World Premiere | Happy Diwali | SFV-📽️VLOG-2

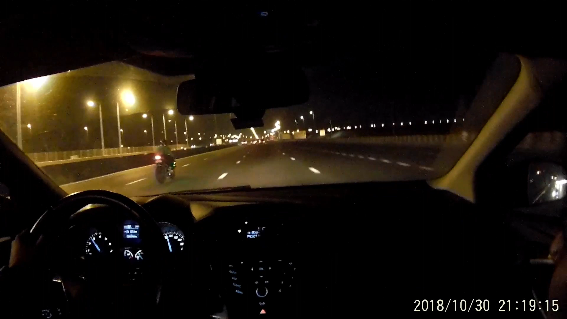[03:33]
What was that bike was doing? You captured that one? Yeah. What that nonsense bike did? He almost hit our car. We already spent 500 dirhams with this car. We crashed this car one time. Huh?